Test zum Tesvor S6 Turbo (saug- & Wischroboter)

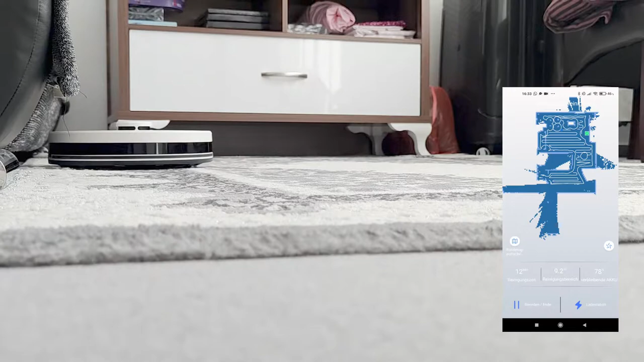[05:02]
Die App selbst bietet mir einfach zu wenig Einstellungsmöglichkeiten. Ihr habt in der Hauptansicht lediglich die Möglichkeit, den Roboter zu starten bzw. zu pausieren. Unten rechts geht es dann zurück zur Ladestation.